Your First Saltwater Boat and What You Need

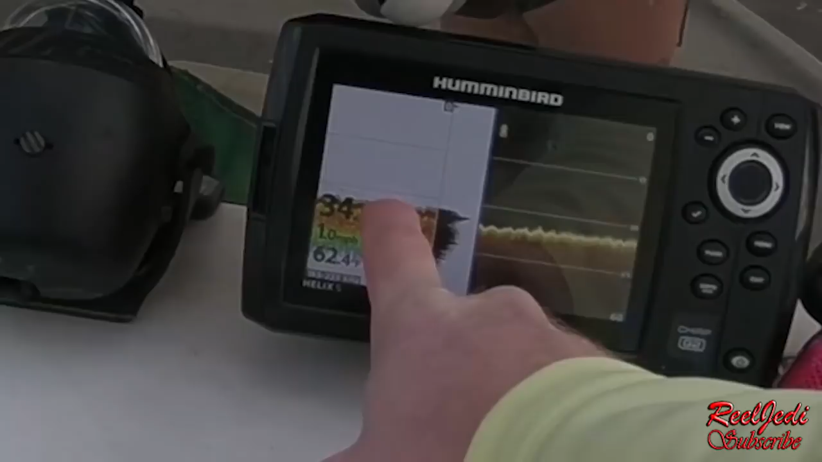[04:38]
You can see that blue stuff right there? That's coral. That's live coral. And then you can see it.
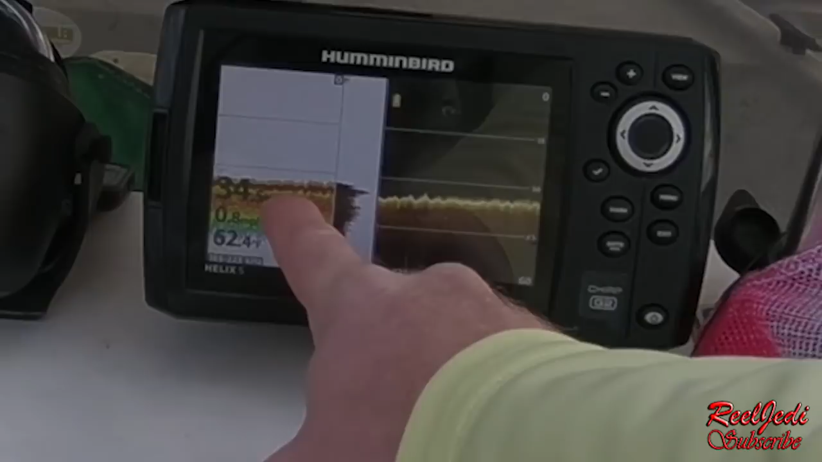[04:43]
This is the chirp sonar, and this is the down imaging here.
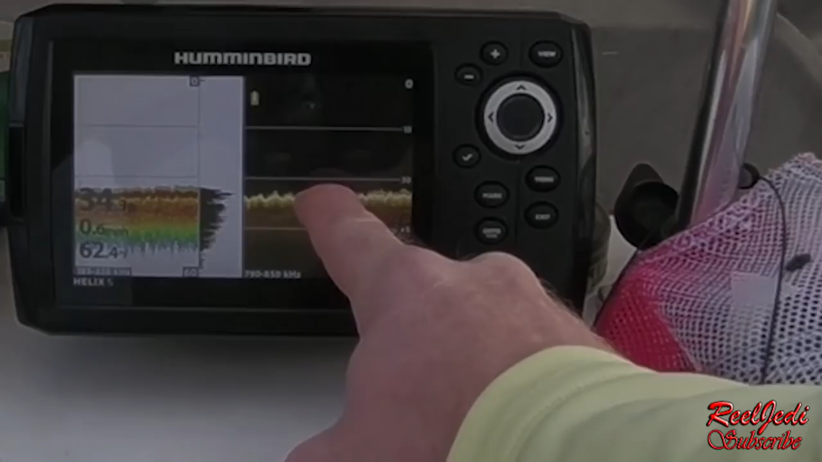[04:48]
You can see those little bitty things coming up off the bottom right there. That's the live coral.